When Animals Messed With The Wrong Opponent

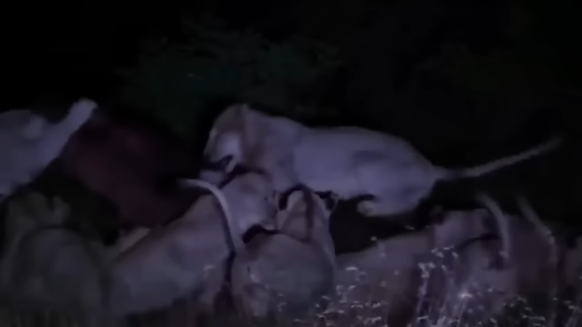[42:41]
Joint efforts have turned a giant ferocious hippopotamus from a horror movie for all the surrounding swamps into a hearty breakfast for the entire pride.
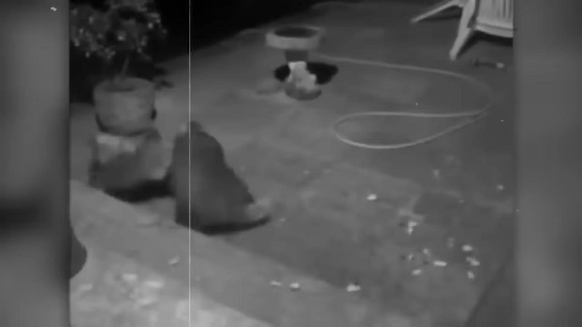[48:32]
But in fact, the fox simply underestimated the power of the badger.